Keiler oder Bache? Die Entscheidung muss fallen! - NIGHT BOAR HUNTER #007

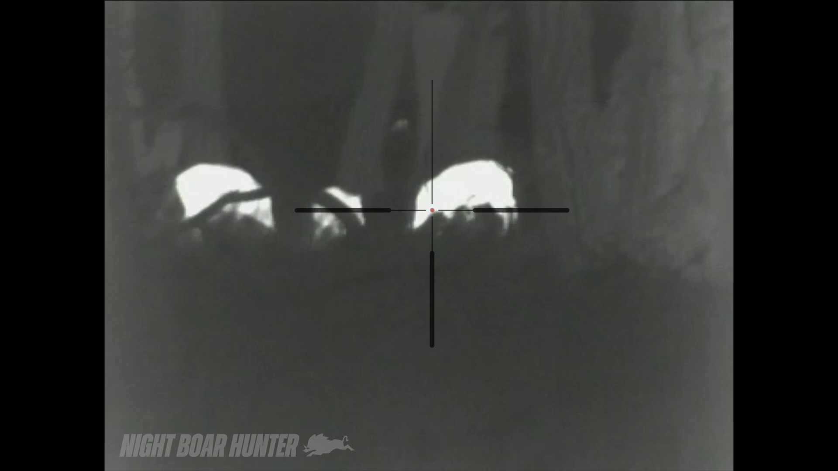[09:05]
zu der zu der bache wo ich dachte ist ein keiler
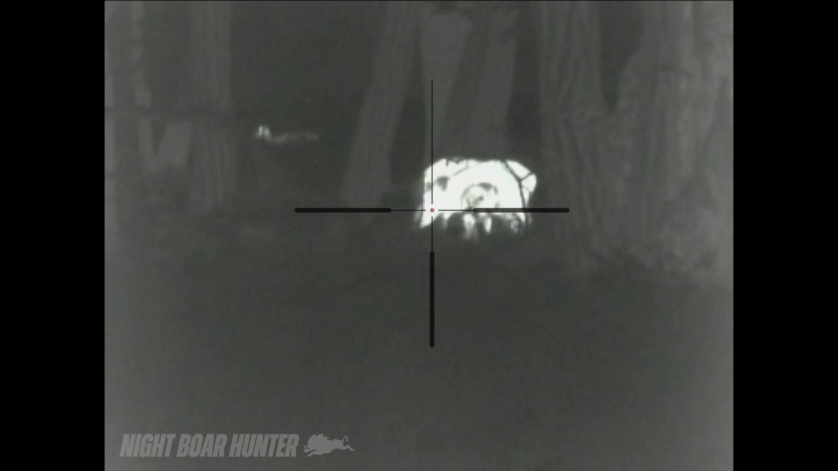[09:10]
hier sieht man aber ganz deutlich rechts sozusagen diese starke den starken strich der bache
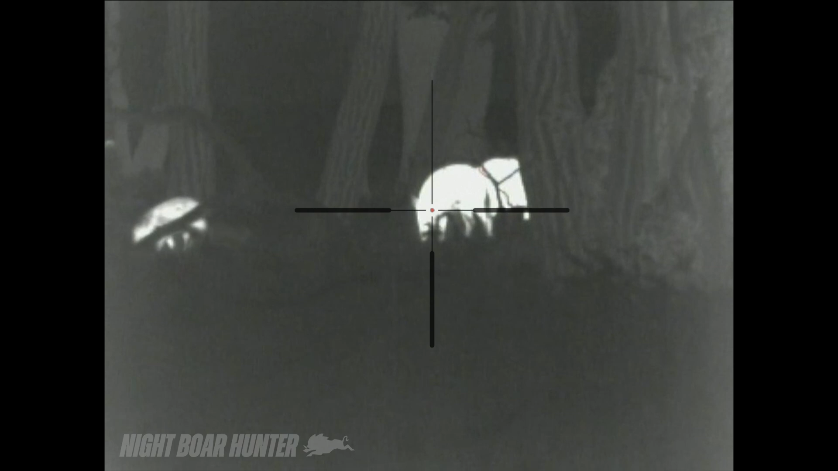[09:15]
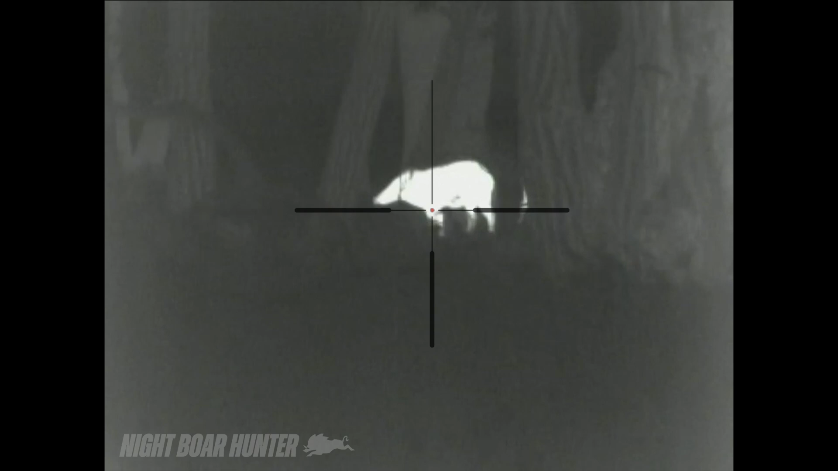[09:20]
das gesäuge das gesäuge der überläufer steht gut
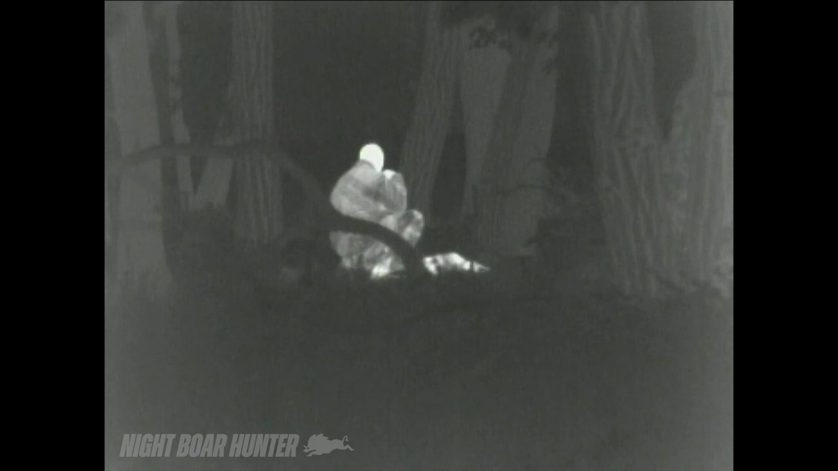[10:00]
genau wie ich dachte die kleine überläufer bache mit einem Blattschuss liegt sie vor mir top
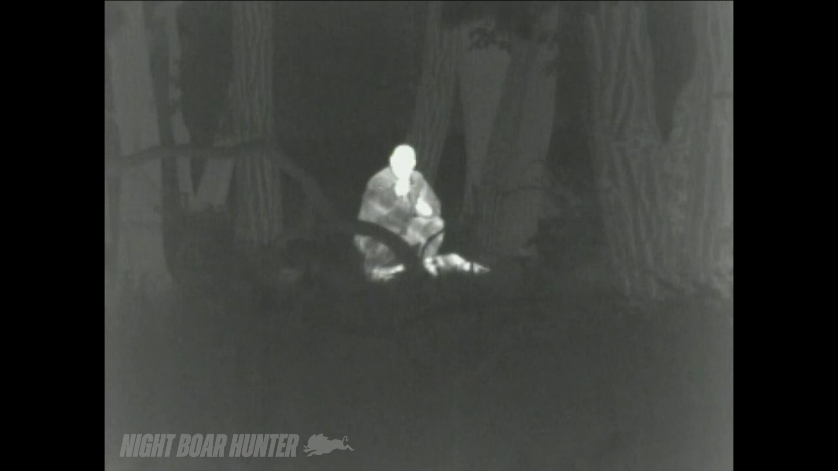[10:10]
ich ziehe sie gleich noch mit vor an dem weg